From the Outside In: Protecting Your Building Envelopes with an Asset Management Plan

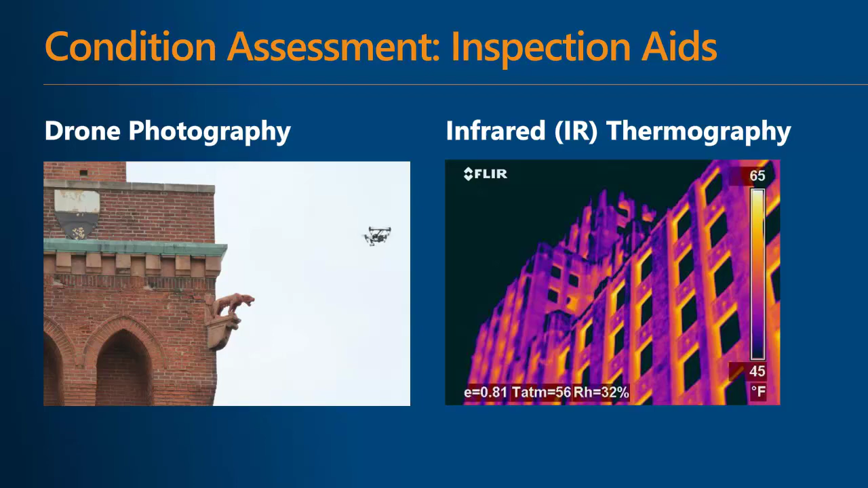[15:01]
On screen: scale top 65°F, scale bottom 45°F
Infrared thermography is another valuable tool that is used to identify thermal anomalies in building components, revealing areas of air and moisture infiltration in wall and roof systems.